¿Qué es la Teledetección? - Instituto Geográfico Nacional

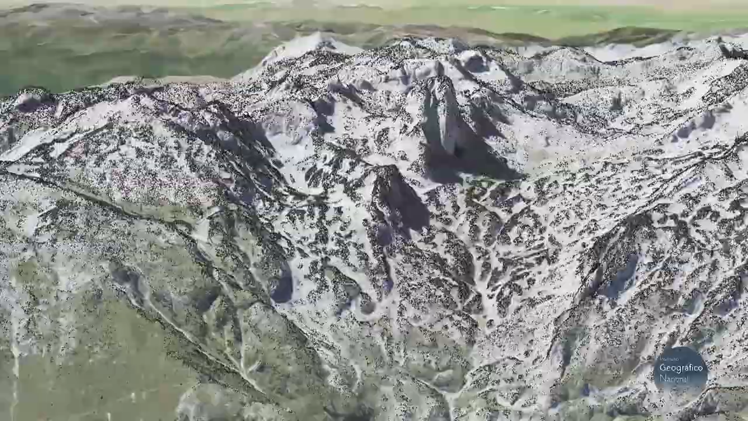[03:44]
como los modelos digitales del terreno, que sirven, entre otras cosas, para producir modelos de inundaciones.